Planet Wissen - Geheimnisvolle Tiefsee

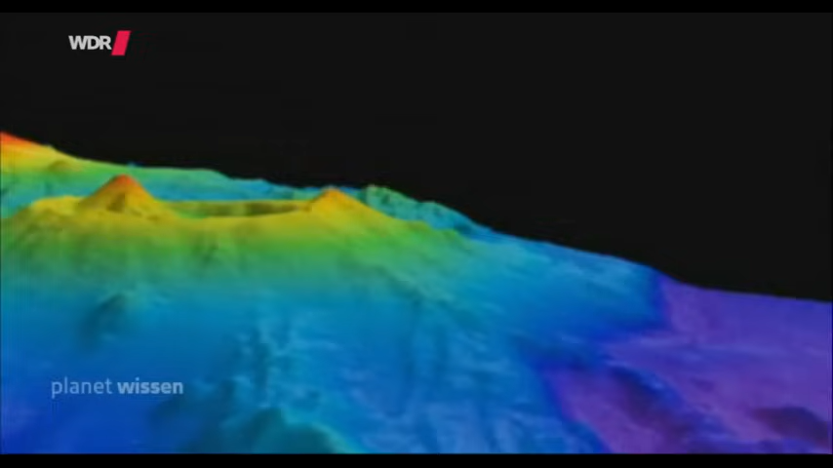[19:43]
Dabei zeigt sich, dass sich gerade an den Flanken unterseeischer Vulkane ganz besondere Kamine gebildet haben.